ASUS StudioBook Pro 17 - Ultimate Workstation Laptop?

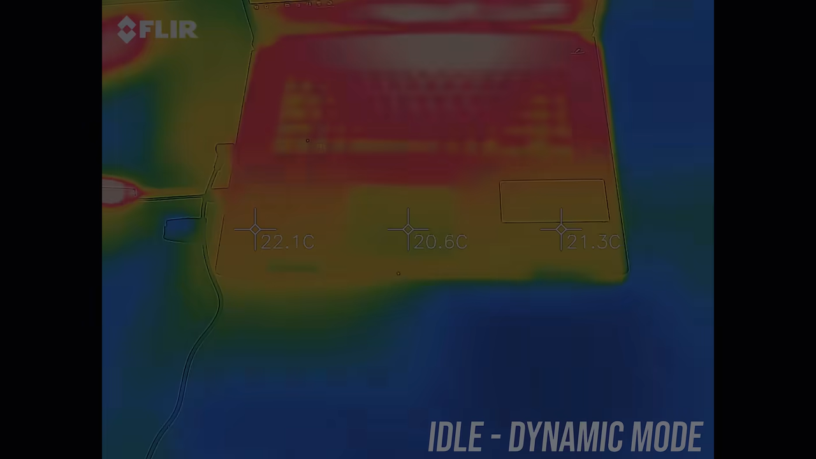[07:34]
As for the external temperatures where you'll actually be putting your hands, it was barely getting to 30 on the keyboard at idle, so quite cool.
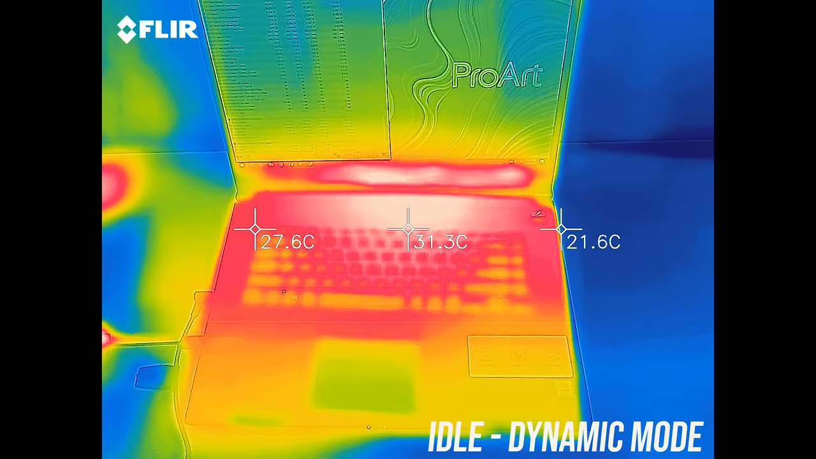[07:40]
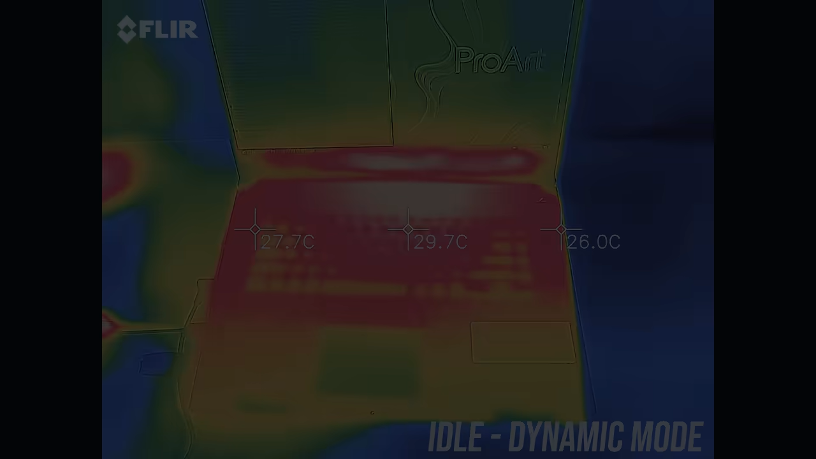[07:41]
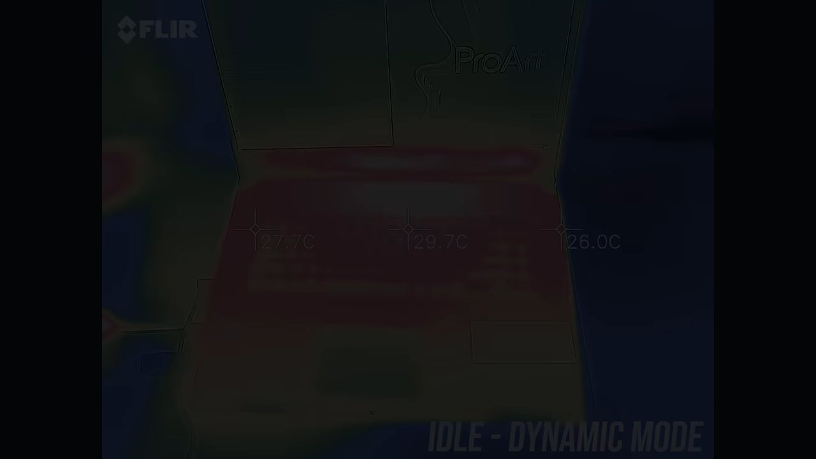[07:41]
With the stress tests going in dynamic mode, it gets to the high 30s in the middle which barely felt warm.
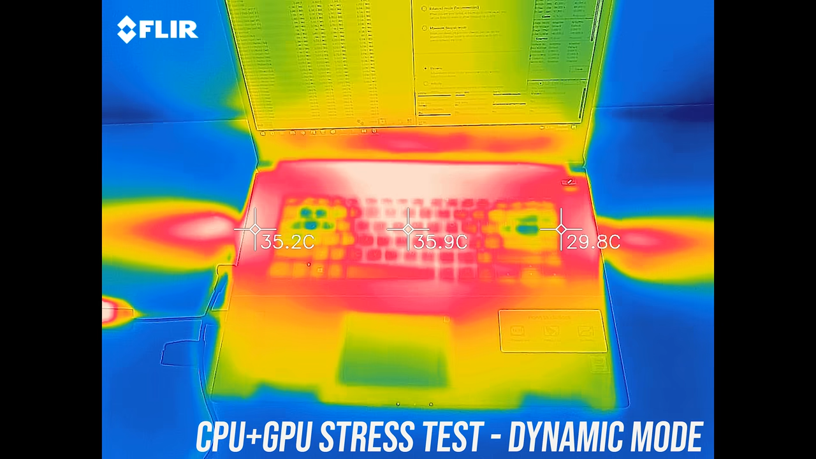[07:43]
On screen: spot 35.9°C
In velocity mode the hotspots were actually a little cooler despite performing better as the fan speed increases.
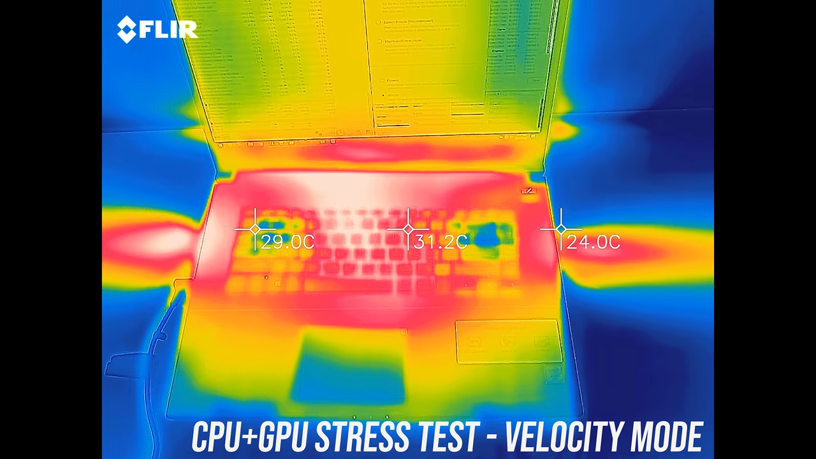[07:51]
Let's have a listen to how loud they get.